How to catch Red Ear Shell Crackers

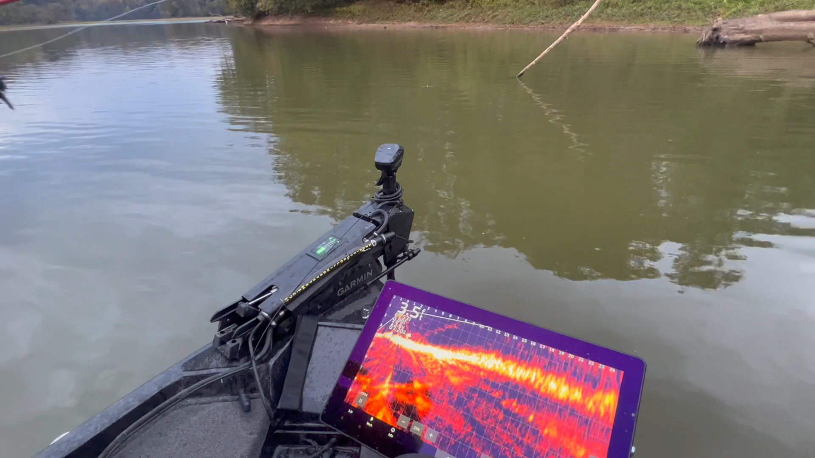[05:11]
you see her she drug it just a little bit and then dropped it she's dragging it about a foot and then dropping it let it set then drag and drop
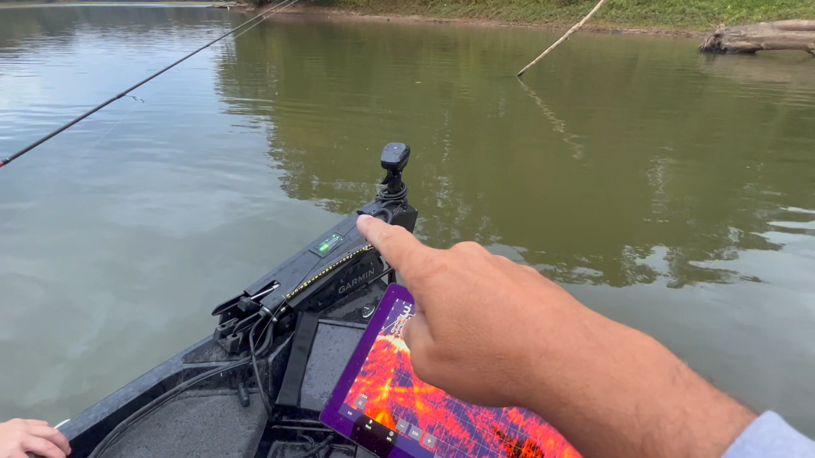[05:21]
that's the way you trigger the bite and they're just running up and down through here and they may not see it if it's on the bottom
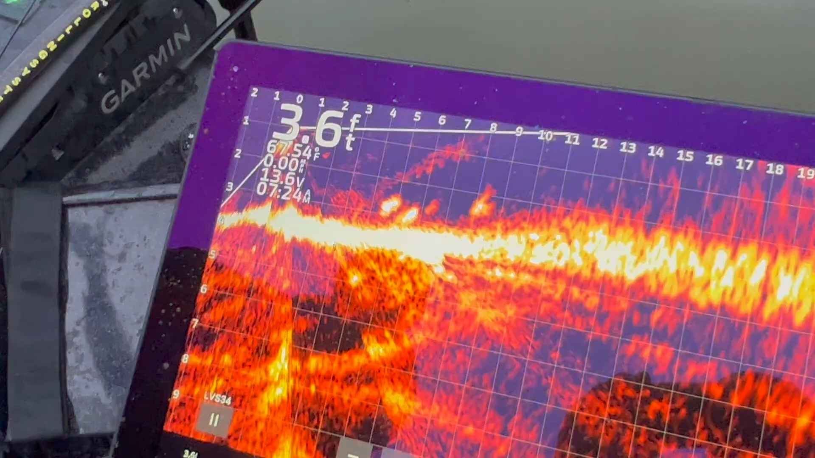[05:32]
On screen: depth 3.6 ft
them right there some good you're dropping right on that one's head
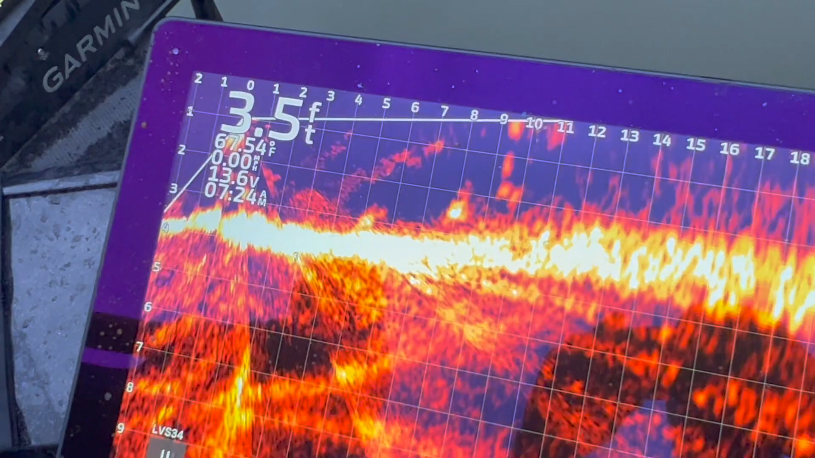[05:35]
On screen: depth 3.5 ft, water 67.54°F
drag it to us just a little bit yep perfect i've seen him move a little bit he's looking at you
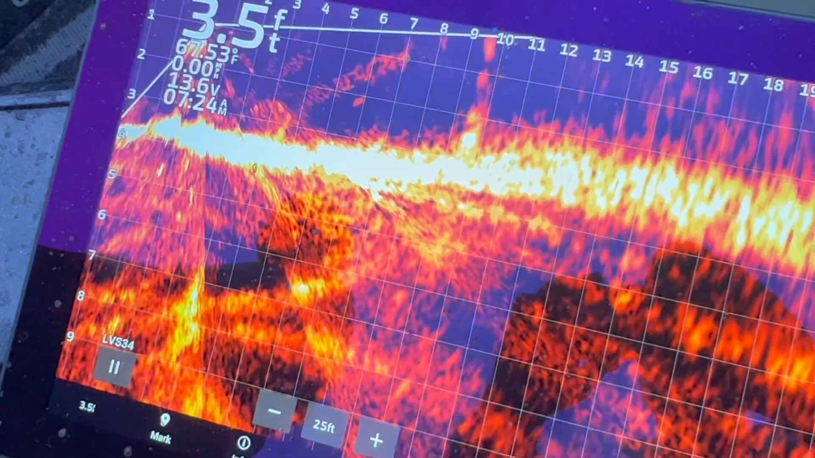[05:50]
On screen: depth 3.5 ft, water 67.53°F
be ready he's looking come on baby
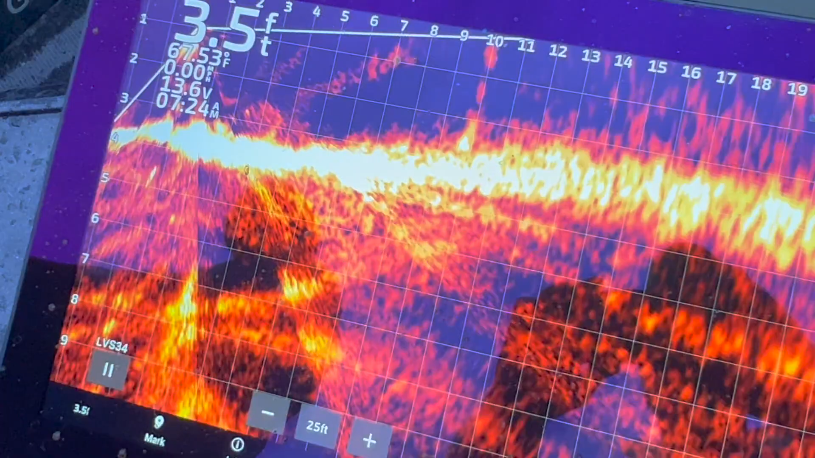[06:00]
On screen: depth 3.5 ft, water 67.53°F
he's just swimming all over it it's amazing i never knew red ear acted like this drag it to us just a little bit come on yep
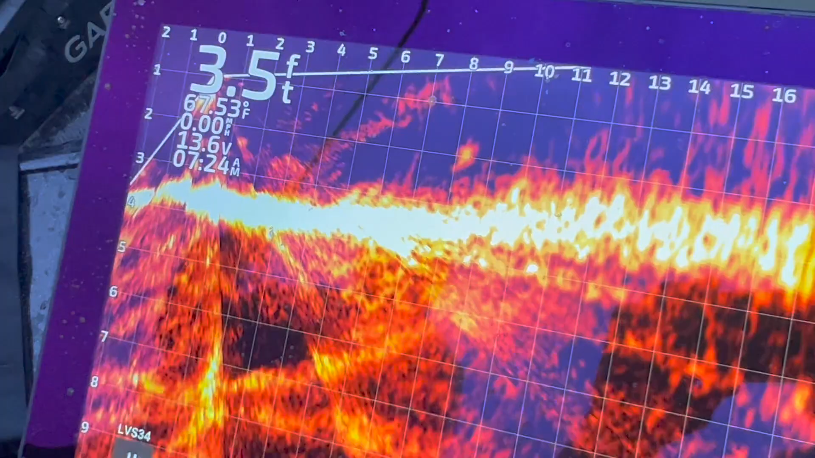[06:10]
On screen: depth 3.5 ft, water 67.53°F
perfect right there in his face again
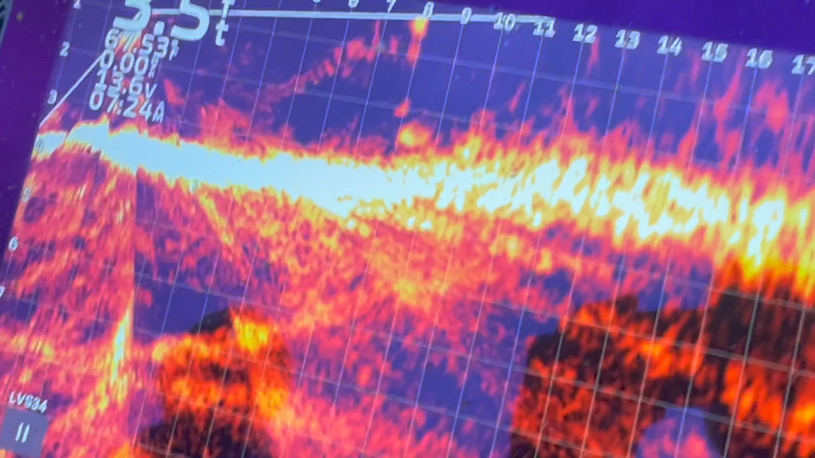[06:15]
live scoping live scoping red ear
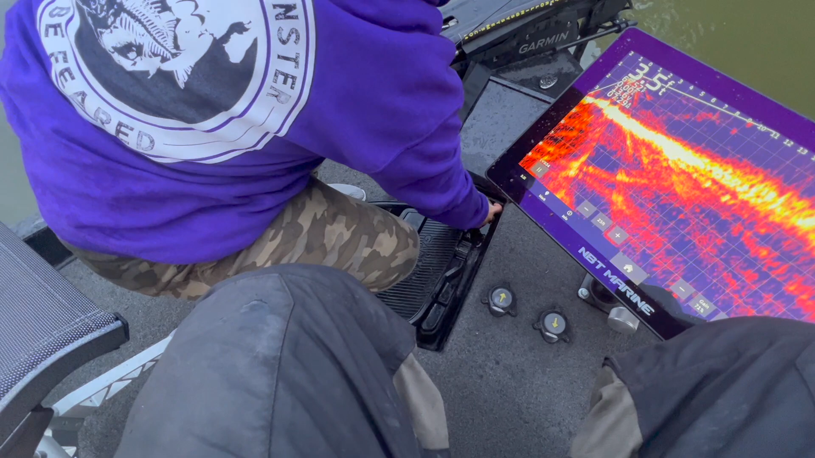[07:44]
they get wadded up down there they're hard to get hooked up oh yeah she got it under control now boss lady you're right there boss lady see if we can find
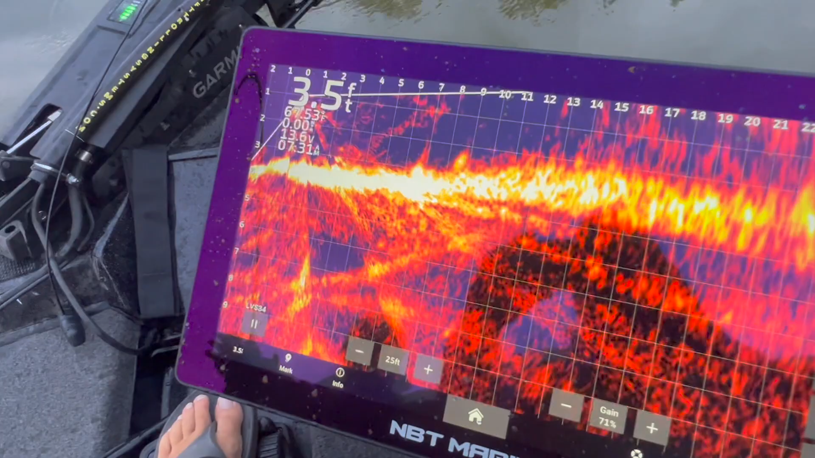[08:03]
On screen: depth 3.5 ft
another little hot spot right there oh she got an oh it come loose there they are coming up off the bottom see they are just cruising and that's what nobody ever believes they think they got to be stacked up on something they absolutely do not
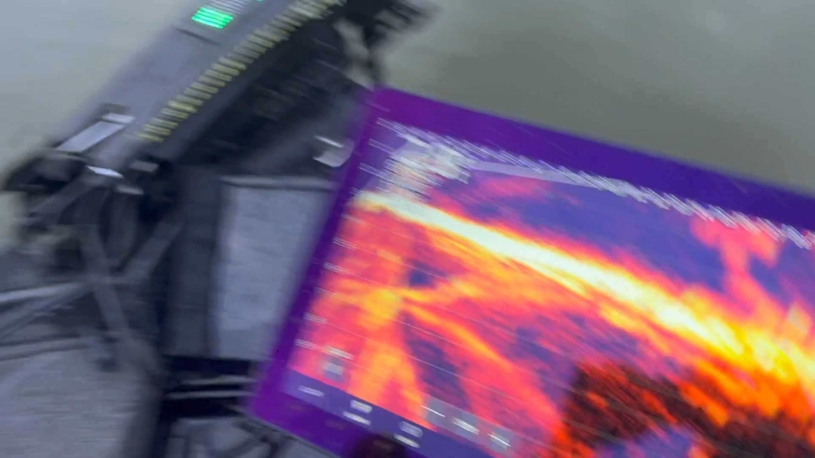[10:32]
oh did it come out there is a major hot spot right here all
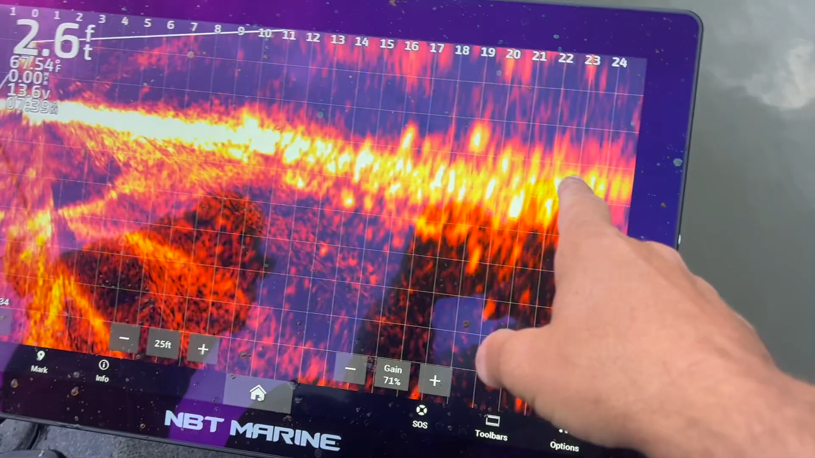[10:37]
On screen: depth 2.6 ft
these these are one foot bars on here and they are foot filling up or past a full one foot bar
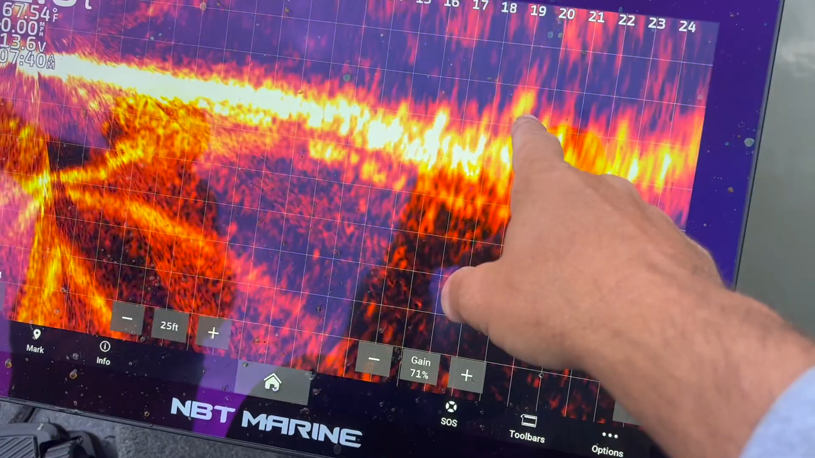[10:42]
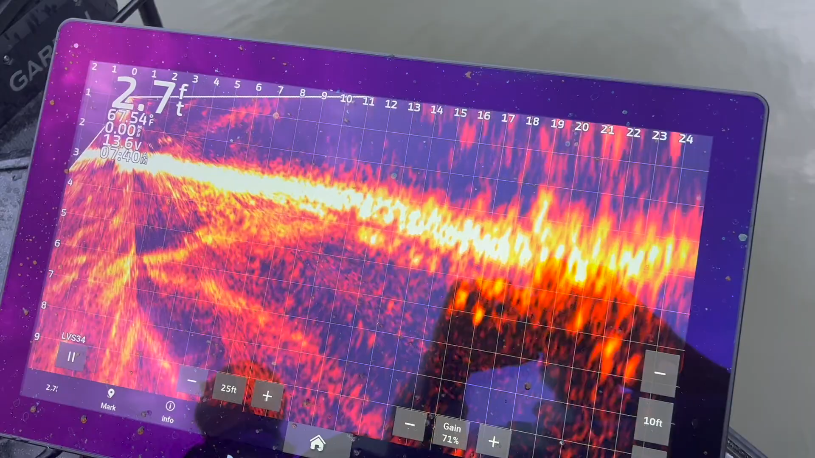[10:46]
On screen: depth 2.7 ft, water 67.54°F
and it's 18 foot out i dropped the power poles to stay down away from them just a little bit
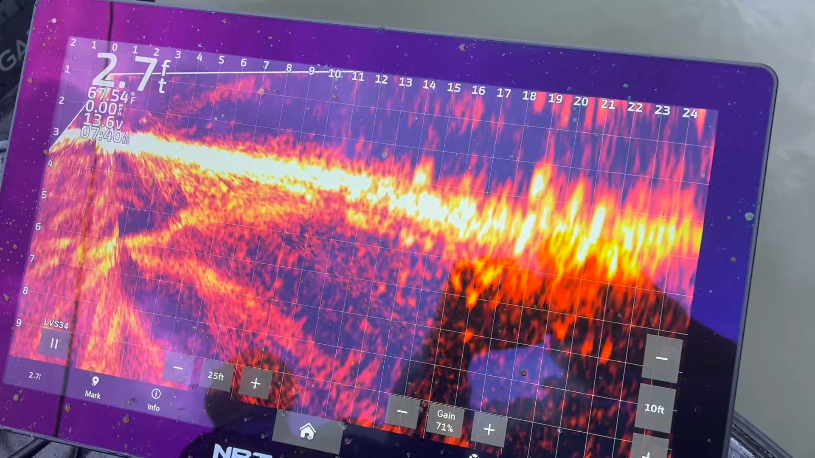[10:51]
On screen: depth 2.7 ft
she's getting bit right now and it's by a smaller fish i believe
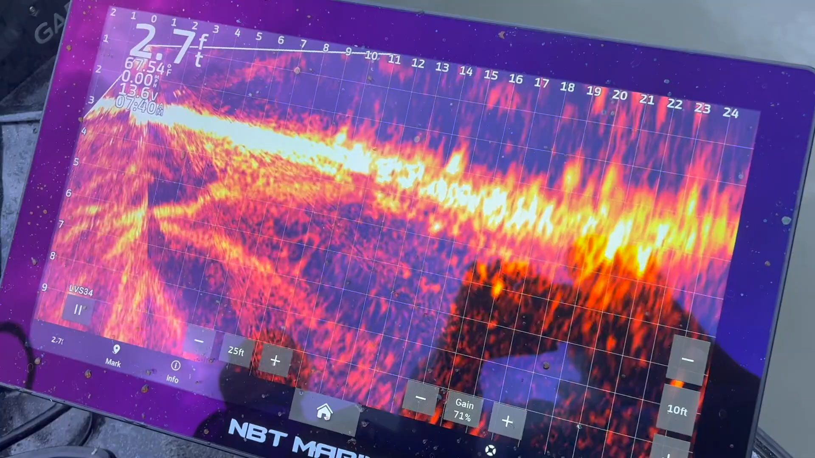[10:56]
On screen: depth 2.7 ft
the current is coming up in this creek and it keeps on pushing her bobber this way and she's almost on top of the pile right there that should be really close right there oh yeah there
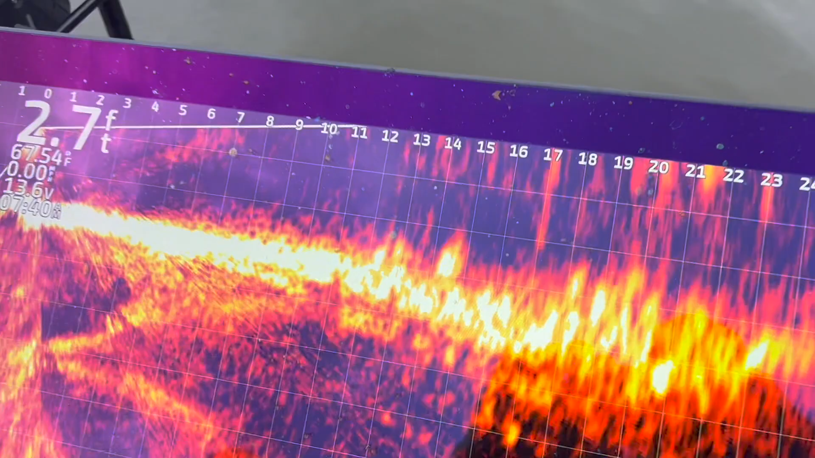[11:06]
On screen: depth 2.7 ft
she is on screen so she's right there at them let's see if they'll come up and eat it
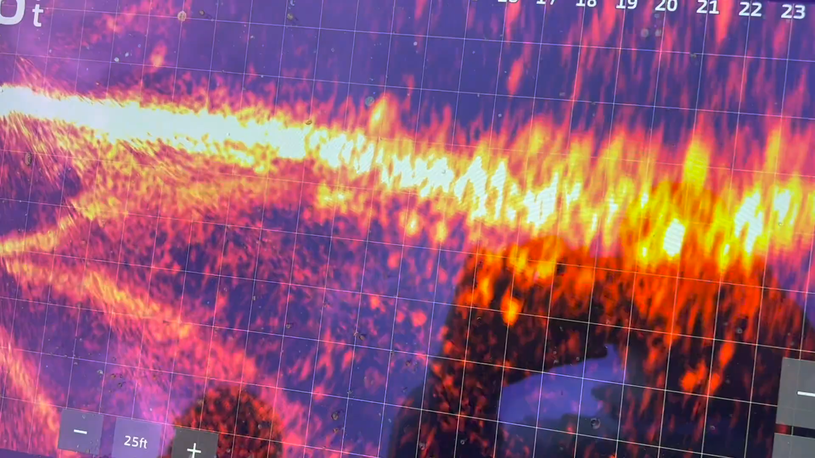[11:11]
you can see that i may end up having to watch your bobber i might end up having to drop her